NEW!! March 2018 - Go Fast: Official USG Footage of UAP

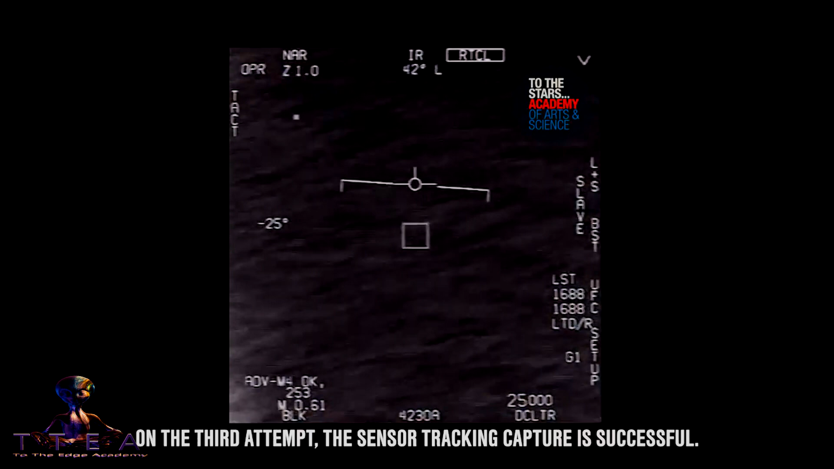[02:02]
Oh my gosh, dude. Wow, look at that, man. Look at the fly.